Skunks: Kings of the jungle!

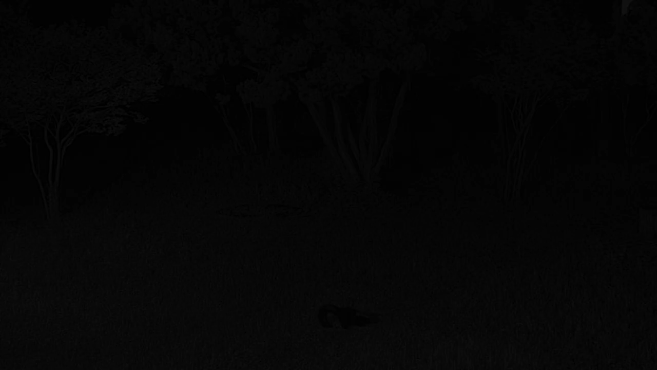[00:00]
We've all heard that lions are the king of the jungle. Well that is completely false. Skunks are the king of the jungle. That's a skunk, that little black spot right there in the middle.
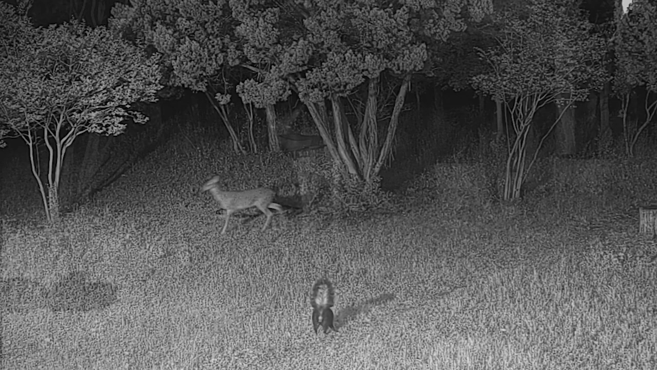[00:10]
And this young buck comes in and and wants to see what it was the skunk was eating apparently and keeps circling around and the skunk keeps going after him and the skunks treat everybody like this. They are truly the bossiest little things you've ever seen and they can be a real
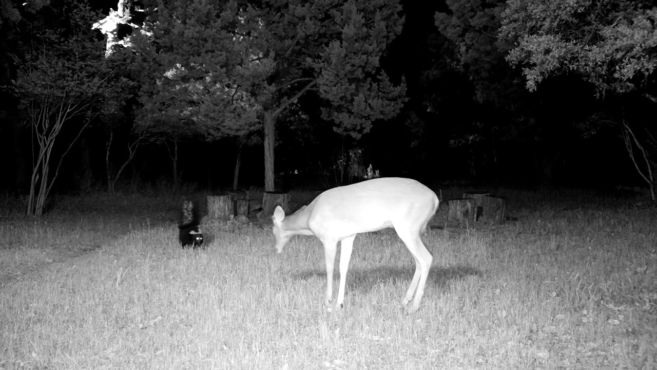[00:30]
pain but oddly they've never given us personally any flack.